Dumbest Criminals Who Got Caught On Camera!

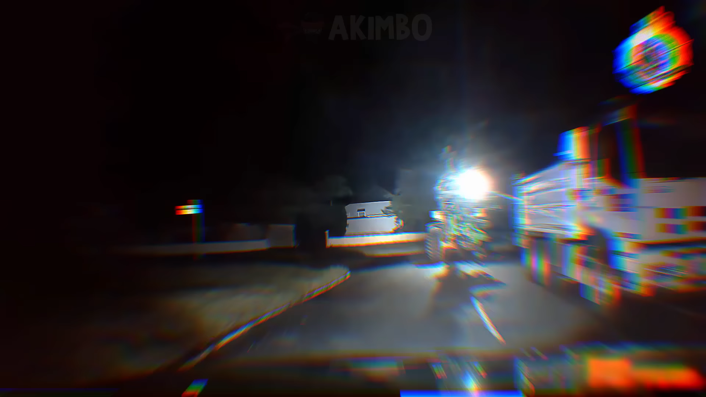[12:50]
I've got a tractor, massive tractor.
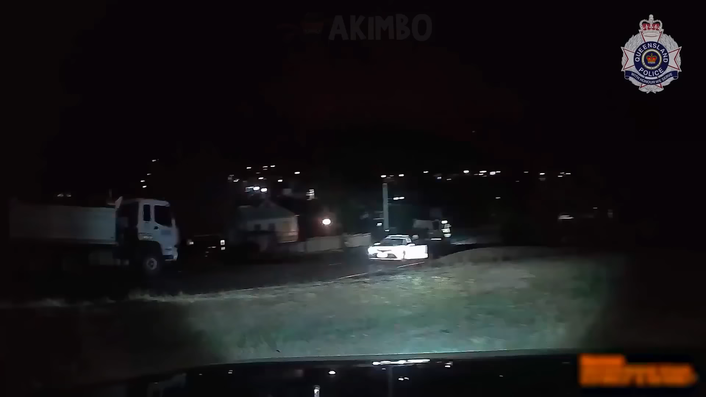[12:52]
He's not stopping. He's not stopping. Okay, he's run over the bikes. Everybody's stayed well clear of this tractor. Okay, he's dropped the bucket. He's dropped the bucket.
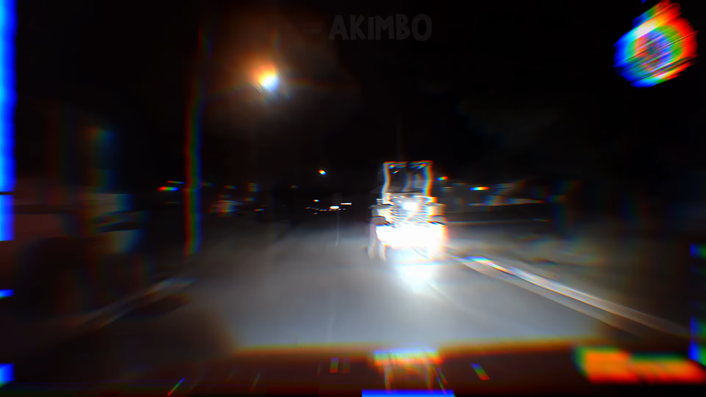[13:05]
Turning right onto Tudor. No, he's straightened up. Daly Street.
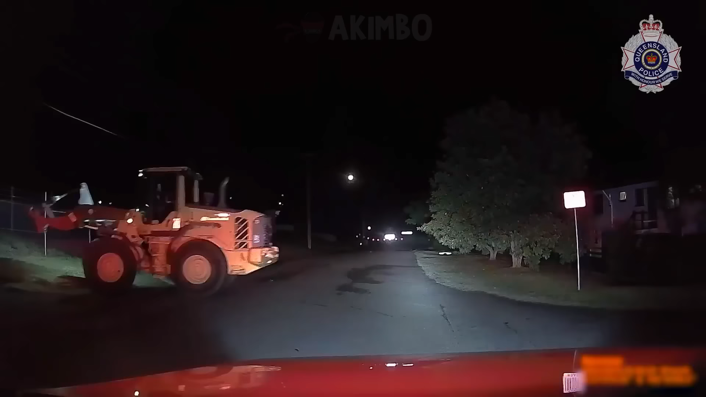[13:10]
Standby's on two wheels. Just breaking the gates. He's gonna be hitting the railway lines.